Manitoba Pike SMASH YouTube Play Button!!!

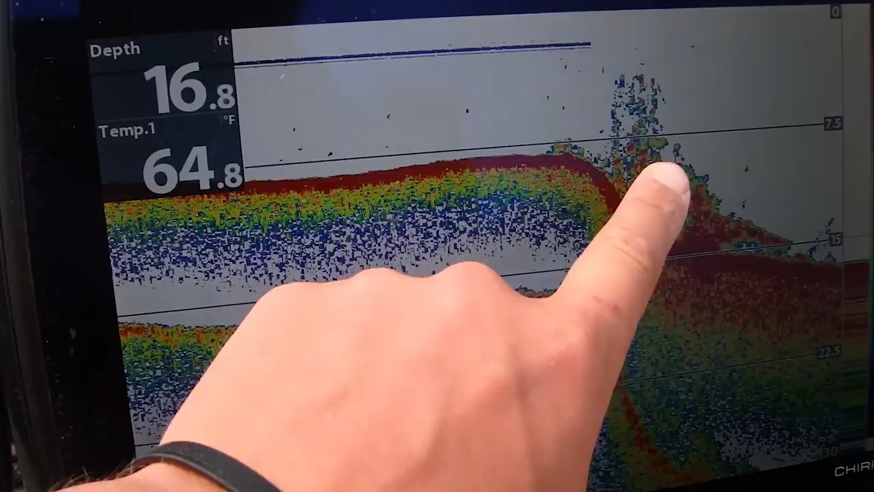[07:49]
On screen: depth 16.8 ft, water 64.8°F
So we're gonna take our first cast right off the boat launch before we venture out onto Clear Lake.
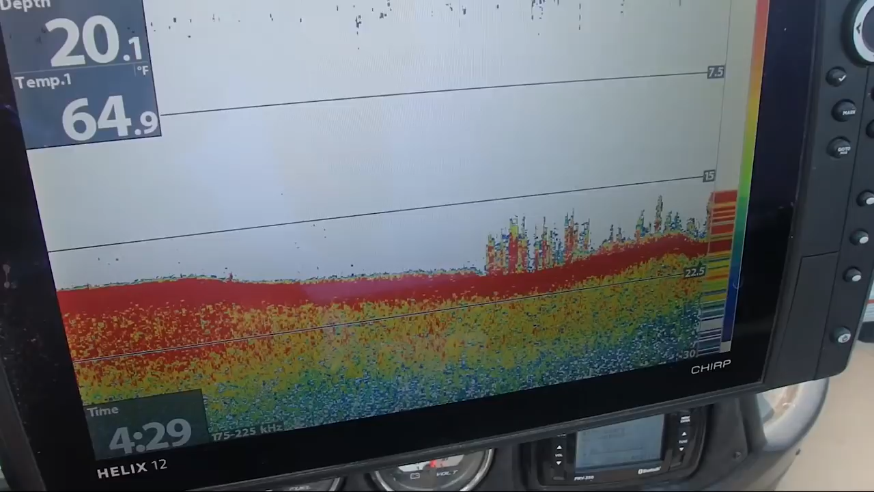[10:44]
On screen: water 64.9°F
So right here, that's definitely weed growth. 20 feet of water, it's only coming up probably 3 or 4 feet, so not ideal, but it is a start.
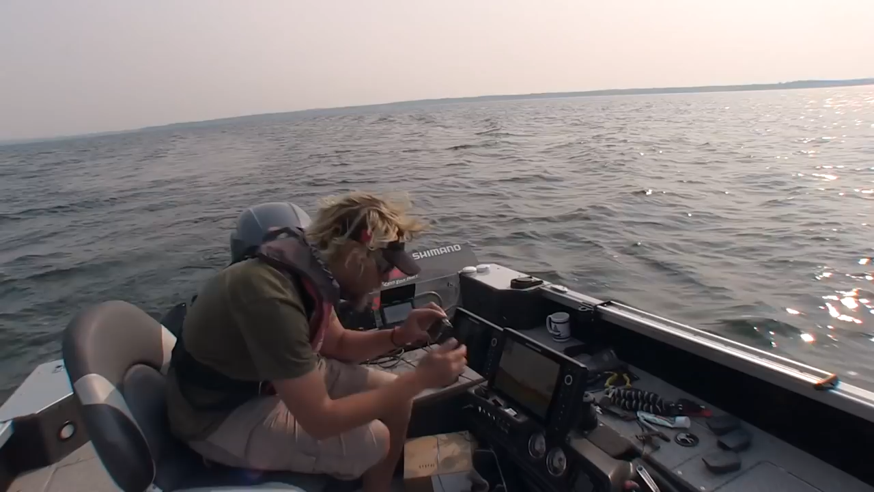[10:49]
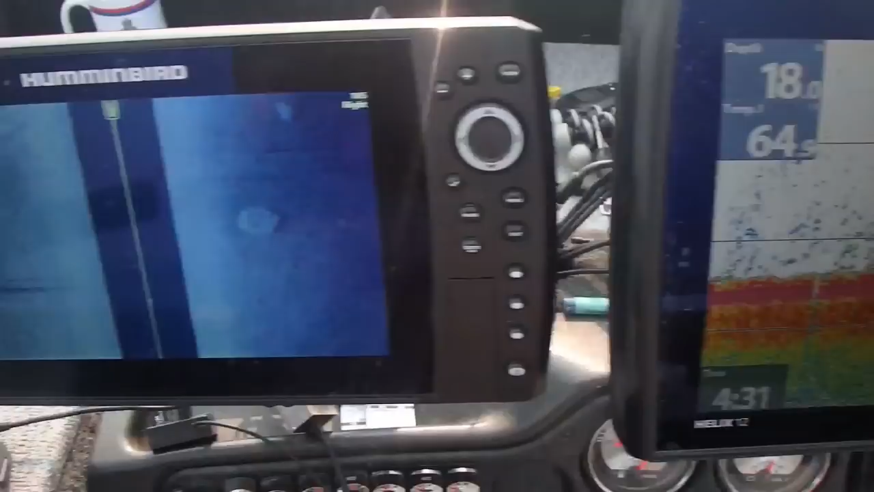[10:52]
If you look over on the side imaging, right there, that's a clump of weeds.
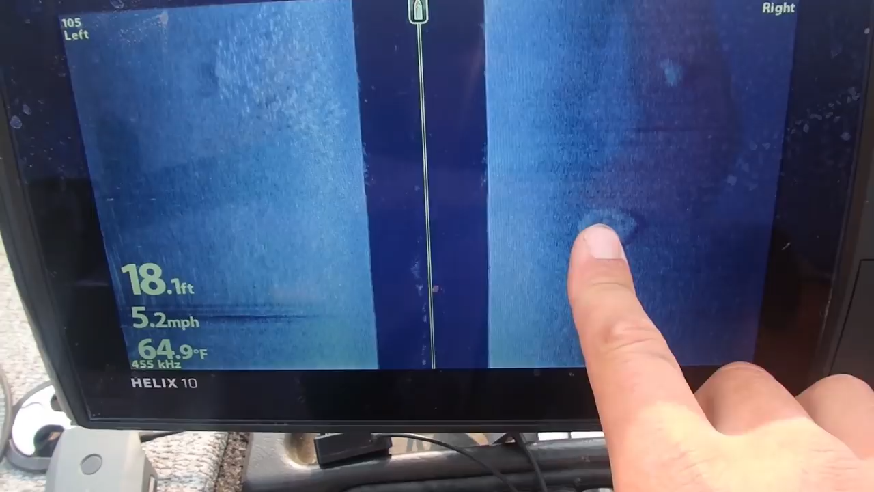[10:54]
On screen: depth 18.1 ft, water 64.9°F, speed 5.2 mph
Over here on this side of the boat, that's a clump of weeds. I'm scanning 105 feet to either side.
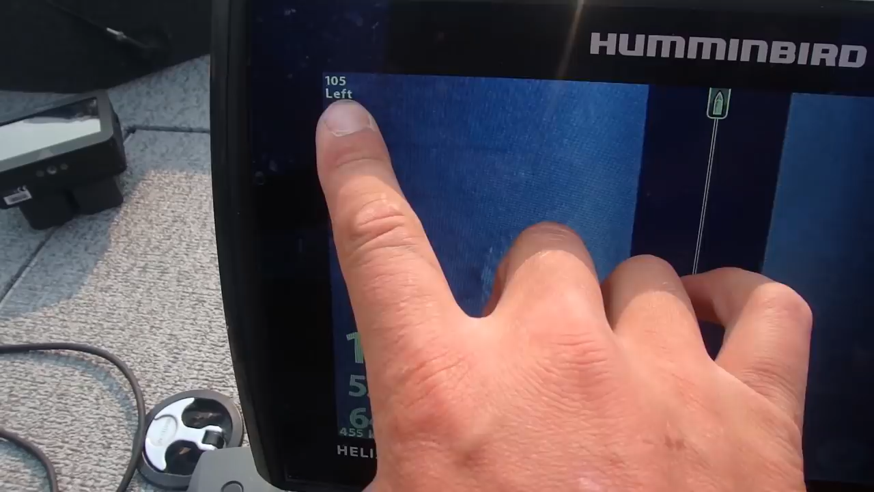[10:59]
So this, no weeds.
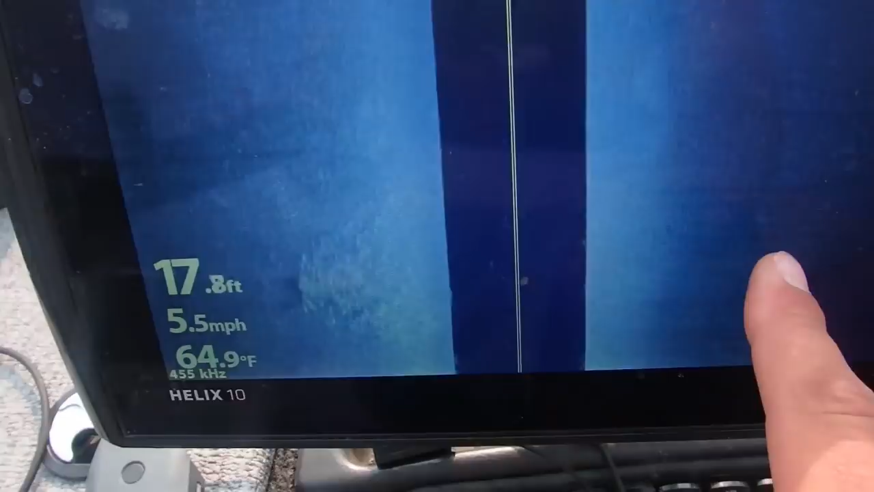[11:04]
On screen: depth 17.8 ft, water 64.9°F, speed 5.5 mph
Right there, small clump of weeds. Bigger clump of weeds right there.
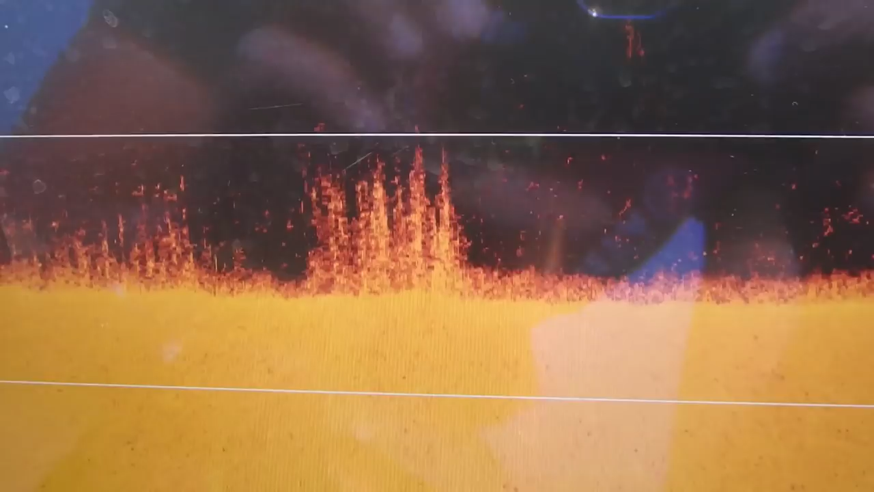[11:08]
This is what weeds look like on down imaging. You can see each individual strand there.